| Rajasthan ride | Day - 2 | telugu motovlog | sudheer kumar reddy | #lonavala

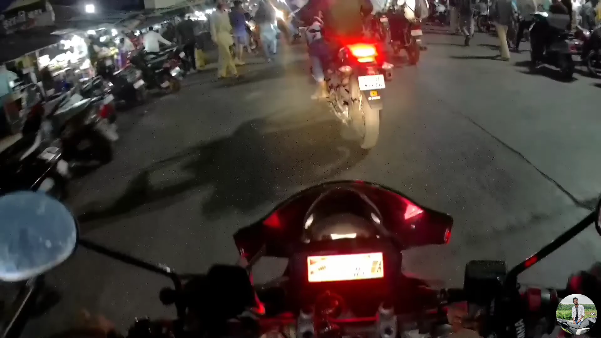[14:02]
ఇక్కడ నుంచి మరో ఇంకా 4 కిలోమీటర్స్ ఉంటుంది. 4 కిలోమీటర్స్ ఇంతే క్రౌడ్లో పోవాలనుకుంటా. ఏమన్నా క్రౌడా? ఓ ఓ ఓ అన్నా అన్నా, నా బ్లాగ్లో నేను మాట్లాడేది ఏం వినపడదన్నా.